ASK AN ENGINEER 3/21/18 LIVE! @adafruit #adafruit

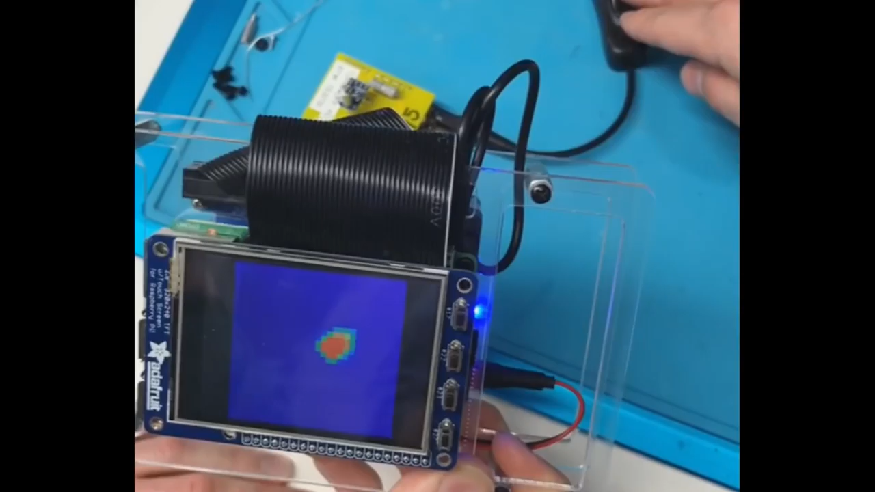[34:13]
And then this is just some thermal camera testing, so we can see when we're testing something if something's getting hot. Yeah, this tester, something's weird about it. So it gets like, hotter than it should. So we're like, well, maybe we can just like use what we have.